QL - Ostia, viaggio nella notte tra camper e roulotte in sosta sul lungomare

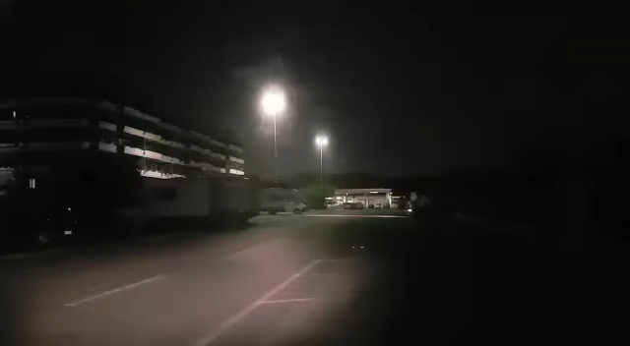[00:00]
Alle mie spalle lo stabilimento della vecchia pineta e davanti a noi la stazione, vedete tre camper guardate adesso vi faccio vedere questa sera un diciamo problema tra virgolette perché comunque è un problema se è così che riguarda l'emergenza abitativa ostia perché soprattutto da questo lato
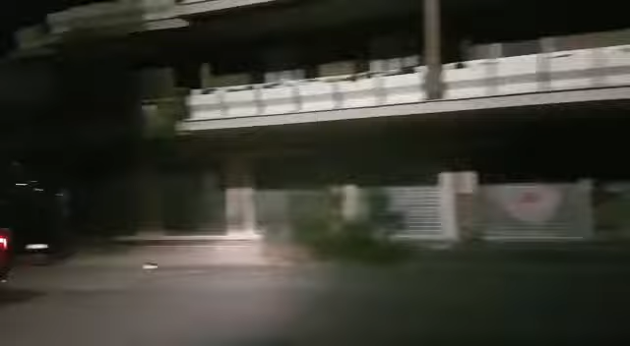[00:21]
cioè allevante di ostia c'è da qualche tempo questo fenomeno delle roulotte, dei camper che sono ferme tutto l'anno in queste
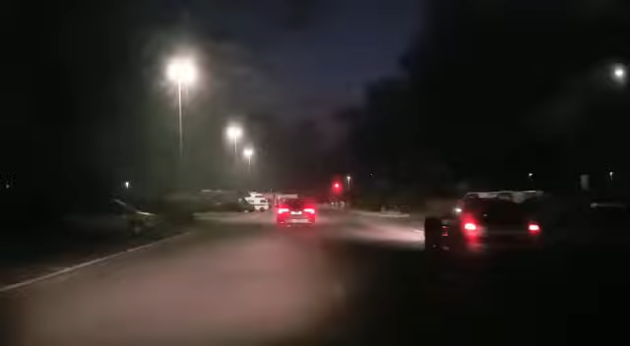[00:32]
posizioni in cui le state vedendo vedete qui ce ne sono altre due e poi girando da questo lato adesso andiamo a fare il giro per farvi capire che insomma non è una cosa limitata a due o tre roulotte ma se ne contano addirittura il numero di 40 nella loro totalità adesso giro un attimo qui per farvi capire ecco qui ce ne sono altre e poi andando più avanti